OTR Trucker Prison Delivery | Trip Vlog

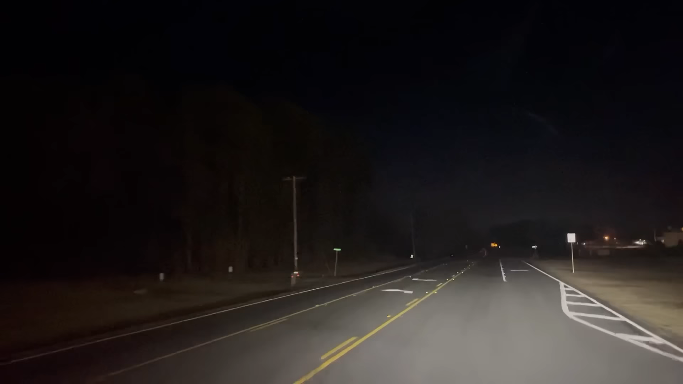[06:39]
This truck driver just went into the car parking lot. Oh, baby. He didn't know any better. Okay, so I was going to be crazy talking about parking, and I'm at Love's in Georgia. I love you.